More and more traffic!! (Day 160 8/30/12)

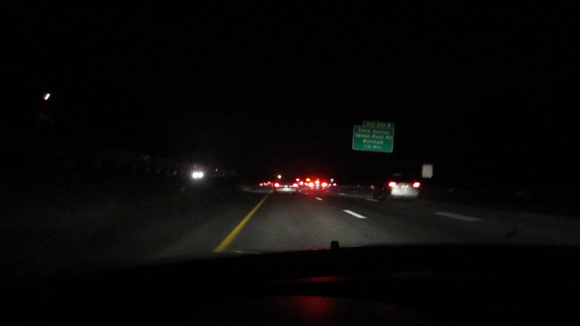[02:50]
What's up, guys? So, heading home now. And, of course, I hit traffic. Same time, same place. Always traffic. So, the reason I'm doing this way while you're seeing the traffic is because I don't want to shine in my face because I don't want to turn the light on.